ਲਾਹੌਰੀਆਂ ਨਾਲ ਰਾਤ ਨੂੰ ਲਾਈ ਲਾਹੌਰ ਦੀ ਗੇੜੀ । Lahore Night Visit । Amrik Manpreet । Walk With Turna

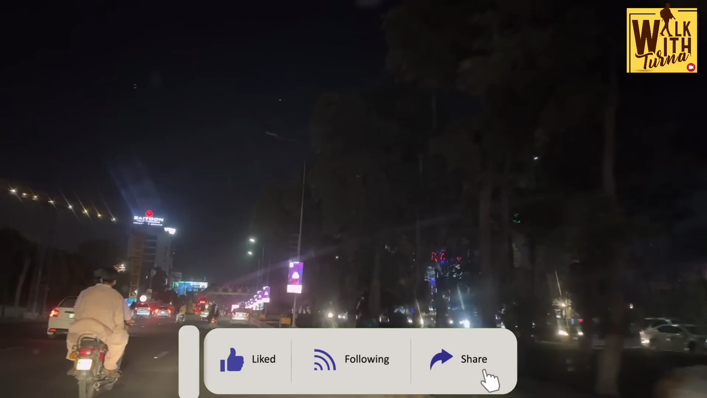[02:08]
ਤੇ ਮੋਨੀ ਪਾਸੇ ਵੱਡੀਆਂ ਵੱਡੀਆਂ ਬਿਲਡਿੰਗਸ ਨੇ ਇਹਦੇ ਵਿੱਚ ਕੁਝ ਤਾਂ ਮੈਨੂੰ ਲੱਗਦਾ ਮਾਲ ਹੋਣੇ ਆ
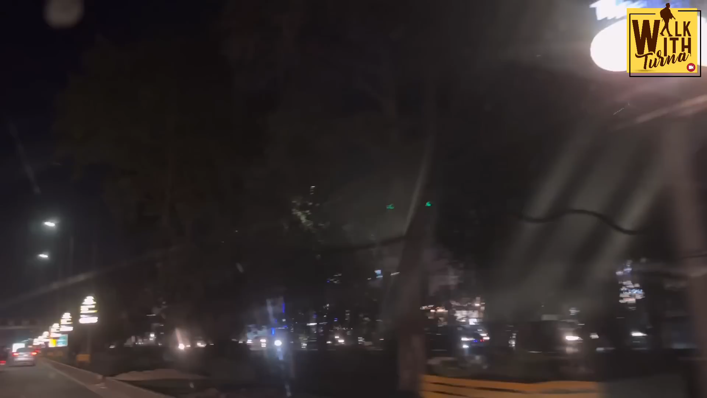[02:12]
ਸਾਰੇ ਸ਼ਾਪਿੰਗ ਮਾਲ ਹੀ ਨੇ ਸਾਰੇ ਸ਼ਾਪਿੰਗ ਮਾਲ ਹੋਟਲ ਨੇ ਰੈਸਟੋਰੈਂਟ ਨੇ ਆ ਸਕਰੀਨਾਂ ਵਾਲਾ ਕੰਮ ਬਹੁਤ ਘੈਂਟ ਲੱਗਾ ਇੱਥੇ ਆਪਾਂ ਨੂੰ
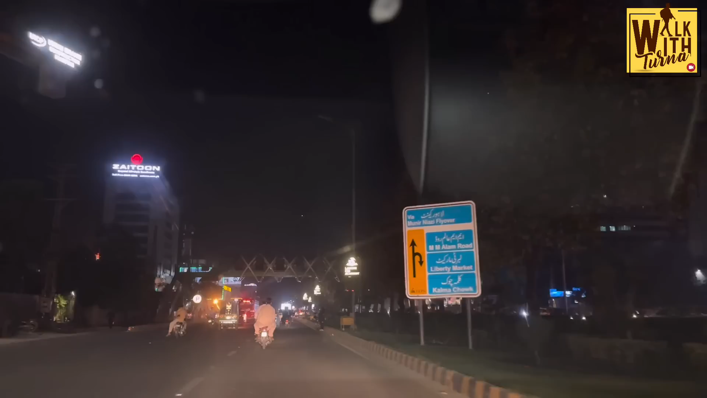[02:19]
ਐਡਵਰਟਾਈਜ਼ਿੰਗ ਵਾਲੀਆਂ ਸਕਰੀਨਾਂ ਹਾਂ ਐਡਵਰਟਾਈਜ਼ਿੰਗ ਵਾਲੀਆਂ ਇਹ ਤਾਂ ਵਧੀਆ ਹੈ ਪੋਸਟਰ ਤਾਂ ਰੋਜ਼ ਹੀ ਪਾਟੇ ਰਹਿੰਦੇ ਨੇ
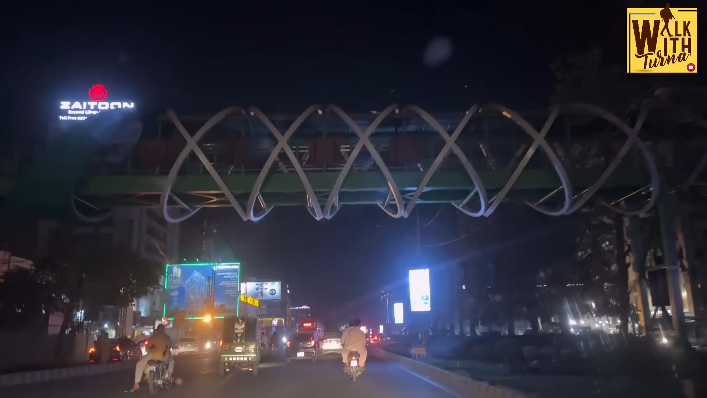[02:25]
ਇਸ ਲਈ ਉਹਨਾਂ ਨੇ ਪੱਕਾ ਹੀ ਕੰਮ ਕਰਤਾ ਜਿੰਦੀ ਐਡ ਚਲਾਉਣੀ ਆ ਆਪਣਾ ਚਲਾ ਲਈ ਸਹੀ ਆ ਆ ਇਧਰਲੇ ਪਾਸੇ ਕੀ ਆ ਹੈਲਪ ਇਹ ਵੀ
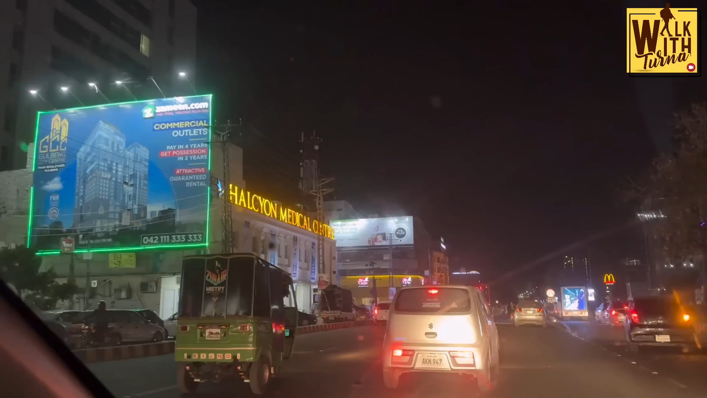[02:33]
ਮਾਰਕੀਟ ਹੈ ਸੈਂਟਰ ਮੇਨ ਮਾਰਕੀਟ ਇਹਨੂੰ ਕਹੀਦਾ ਗੁਲਬਰਗ ਮੇਨ ਯਾਰ ਮੈਨੂੰ ਦਵਾਈ ਦਵੂਈ ਲਾ ਦੋ ਆ ਮੈਡੀਕਲ ਸੈਂਟਰ ਤੋਂ
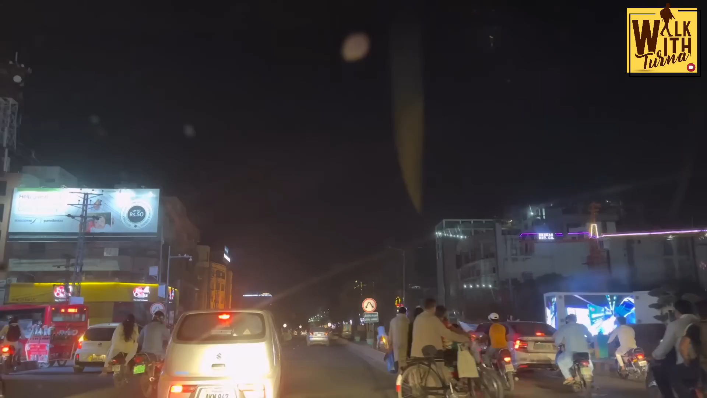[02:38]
ਮੇਰਾ ਗਲਾ ਸੈੱਟ ਹੋ ਜਾਊਗਾ ਅੱਛਾ ਕਿਸੇ ਸਟੋਰ ਤੇ ਰੋਕੋ ਜੀ ਲੈ ਜਾਂਦੇ ਆ ਭਾਈ ਲੈ ਕੇ ਦਈਏ ਗਲਾ ਸੈੱਟ ਕਰਨਾ ਹੀ ਬਹੁਤ ਜ਼ਰੂਰੀ ਆ ਇਹ ਲੈਫਟ
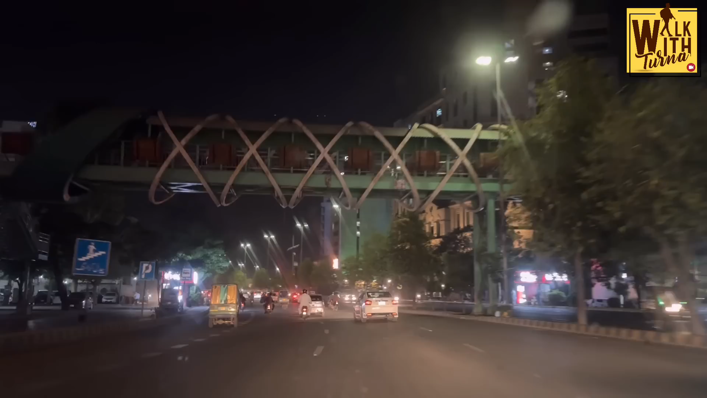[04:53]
ਜੇਲ੍ਹ ਆਉਂਦੀ ਹੈ ਜਿਹਦੇ ਕੈਂਪ ਜੇਲ੍ਹ ਲਾਹੌਰ ਜਿਹਨੂੰ ਕਿਹਾ ਜਾਂਦਾ ਸੀ ਜਿੱਥੇ ਸ਼ਹੀਦ ਭਗਤ ਸਿੰਘ ਨੂੰ ਜਿੱਥੇ ਕੈਦ ਰੱਖਿਆ ਗਿਆ ਸੀ ਇਸੇ ਰੋਡ
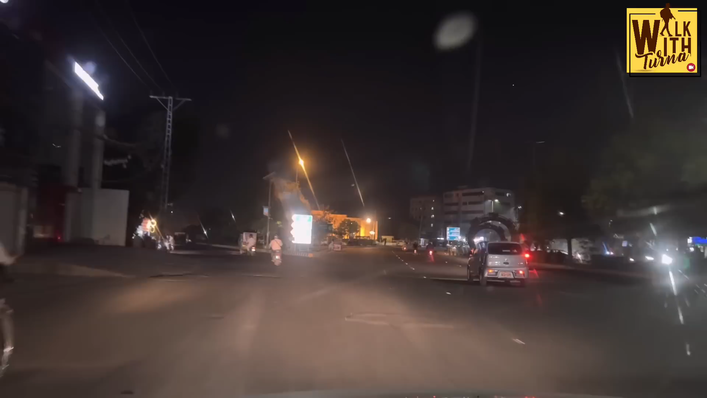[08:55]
ਸਾਈਡ ਤੇ ਮੁੜ ਕੇ ਤੇ ਤੁਹਾਨੂੰ ਉਹ ਕੈਂਪ ਜੇਲ੍ਹ ਦੀ ਜਿਹੜੀ ਏ ਉਹ ਥੋੜੀ ਜਿਹੀ ਬਾਹਰੋਂ ਦਿਖਾਉਂਦੇ ਆ ਜਿੱਥੇ ਸ਼ਹੀਦ ਭਗਤ ਸਿੰਘ ਹੋਰਾਂ ਨੂੰ ਕੈਦ
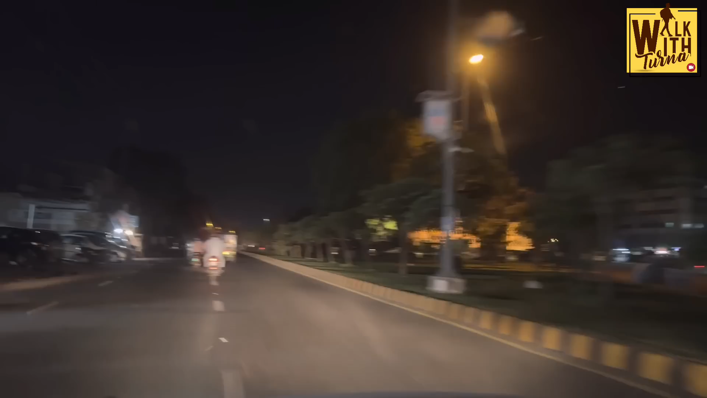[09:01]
ਰੱਖਿਆ ਗਿਆ ਤੇ ਉਹ ਜੇਲ੍ਹ ਦੇ ਕੋਲੋਂ ਦੀ ਅਸੀਂ ਗੁਜ਼ਰ ਕੇ ਤੇ ਫਿਰ ਸ਼ਾਦਮਾਨ ਚੌਕ 'ਚ ਪਹੁੰਚਾਂਗੇ ਜਿੱਥੇ ਇਹ ਵੈਸੇ ਹੁਣ ਆ ਕਿਹੜਾ ਰੋਡ ਆ ਜੀ ਤੋਂ ਬਾਜ਼ਾਰ ਐ ਟਲਿੰਟਨ ਮਾਰਕੀਟ ਐਸ ਰੋਡ ਨੂੰ ਕਿਹਾ ਜਾਂਦਾ ਛੋਟਾ ਜਿਹਾ ਰੋਡ ਹੈ ਲਿੰਕ ਰੋਡ ਹੈ ਜੇਲ੍ਹ ਰੋਡ ਦਾ ਔਰ ਫਿਰੋਜ਼ਪੁਰ
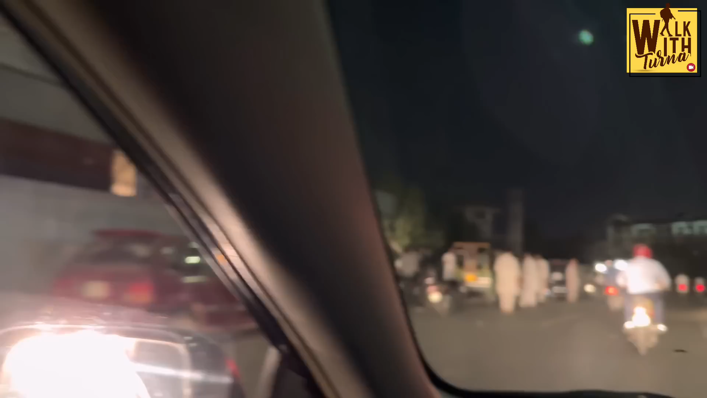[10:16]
ए कैंप जेल इतने शहीदों रखा गया सी और बिफोर पार्टीशन और इतने ही जो उन्होंने फांसी दी गई सी हम असी जेल की बैक साइड से जा रहे हैं जेल की बैक साइड के उ फांसी घाट हूँ तो मौजूद
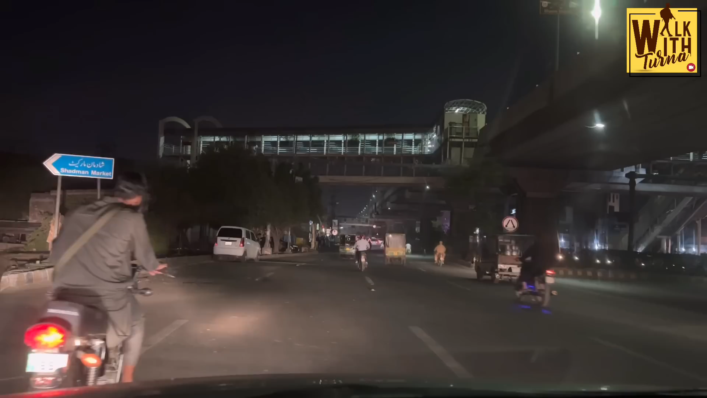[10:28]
नहीं है लेकिन उस टाइम हों जिदे उत्ते अजकल चौक बन गया और ना शादमान चौक सीधा रोड जो फिरोजपुर
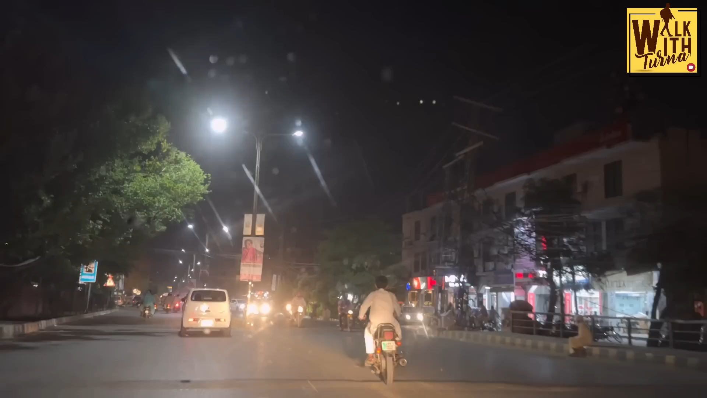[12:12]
सारे लोग ने इस सोसायटी का नाम शादमान कलोनी है उस ही रिलेशन की वजह तो इन जरा शादमान चौक कहा जाता है साढ़े हम सज्जे पास जी शादमान मार्केट है और लैफ्ट
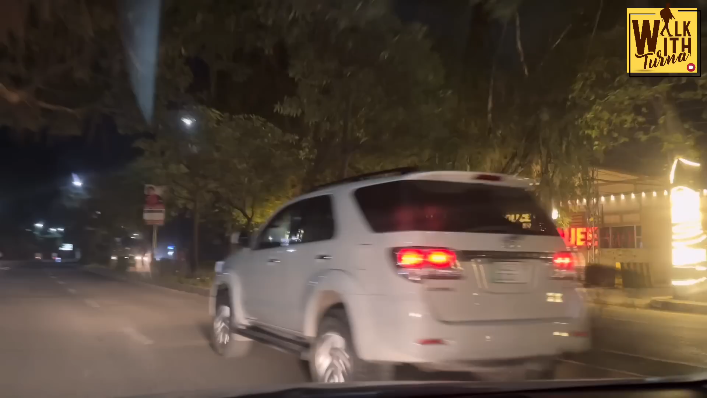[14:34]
इस साइड के उत्ते एक शादी हाल बने ने जी मार्कियां जड़ियां जिन्हों तुसी मैरिज पैलेस कहिंदे हो ਇਹ ਦੋ ਤਿੰਨ ਮੈਰਿਜ ਪੈਲੇਸ ਸਾਡੇ ਰਾਈਟ ਸਾਈਡ ਤੇ ਗੁਜ਼ਰੇ ਨੇ ਲਾਹੌਰ ਨਾ ਸਾਨੂੰ ਦਿੱਲੀ ਲਾਰਸ ਗਾਰਡਨ ਜਿਹੜਾ ਨਾ ਇਹ ਬਾਗੇ ਜਨਾਹ ਜੀ ਨੂੰ ਕਹਿੰਦੇ ਨੇ ਇਹ ਲਾਹੌਰ ਦੀ ਸਭ ਤੋਂ ਮੇਰਾ ਖਿਆਲ ਪਹਿਲੀ ਪਾਰਕ ਹੈ ਉਹਨਾਂ ਦੇ ਵਿੱਚ ਇਹਨਾਂ ਸ਼ੁਮਾਰ
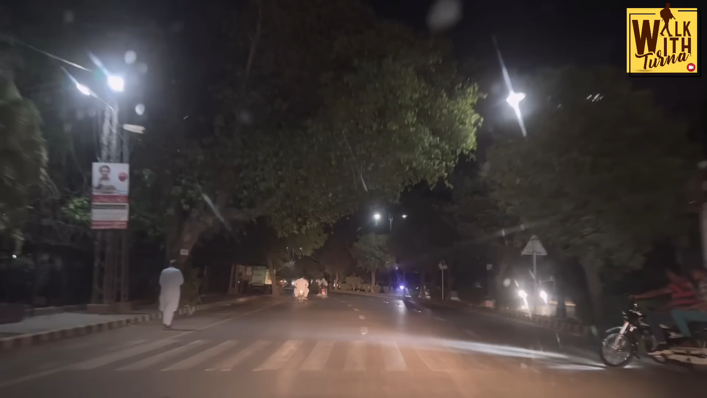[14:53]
ਹੁੰਦਾ ਜੀ ਇਹਦਾ ਨਾਮ ਪਹਿਲੇ ਲਾਰੈਂਸ ਗਾਰਡਨ ਲਾਰਸ ਗਾਰਡਨ ਸੀ ਗੋਰੇ ਨੇ ਇਹਨੂੰ ਡਿਵੈਲਪ ਕੀਤਾ ਸੀ ਜੀ ਜੀ ਕਿੰਨੇ ਬਣਾਇਆ 100 ਤੋਂ ਉੱਪਰ
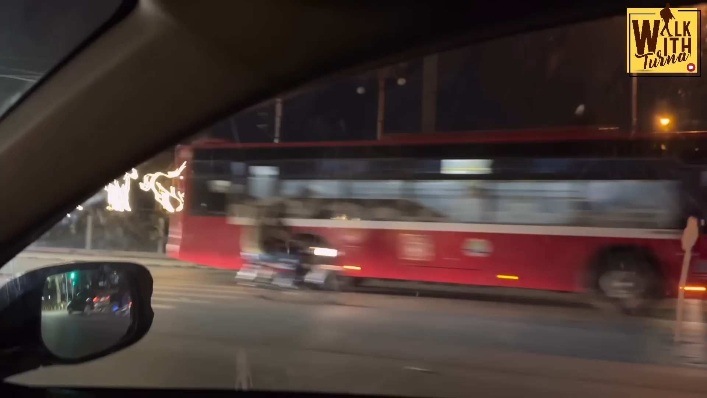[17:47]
ਬਿਲਕੁਲ ਰਾਈਟ ਸਾਈਡ ਦੇ ਉੱਤੇ ਜੀ ਪਤਾ ਨਹੀਂ ਹਾਲ ਹੁੰਦੇ ਨੇ ਪਹਿਲੇ ਸਾਂਝੇ ਪਹਿਲੇ ਵੀ ਮਤਲਬ ਇਹ ਉਹੀ ਇਹ